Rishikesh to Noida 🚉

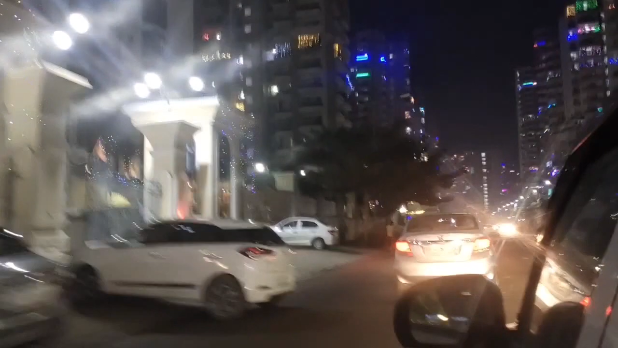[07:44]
यह फाइनली पहुंच कर है हम अपने मंजिल के पास और हम पहुंच कर हैं अपने घर और अब मुझे करना है बहुत सारा काम यह देखिये यहां की राउनक, हैपी दिवाली